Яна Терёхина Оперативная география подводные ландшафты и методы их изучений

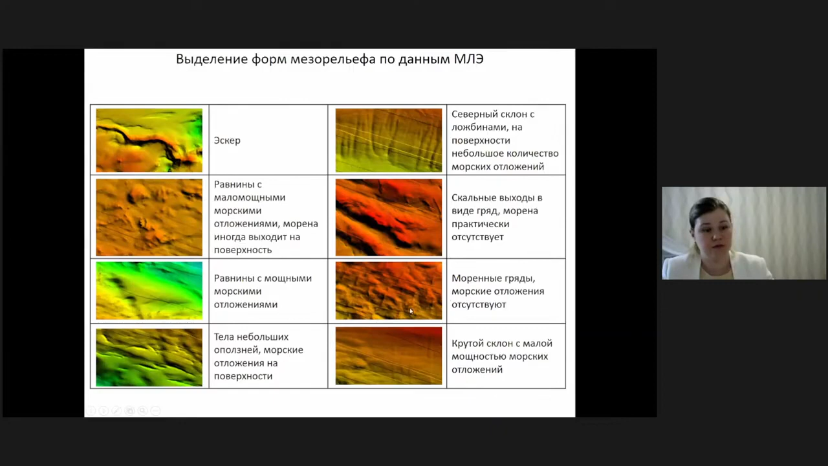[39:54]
По данным на гулочевого охватирования разные формы рельефа были описаны.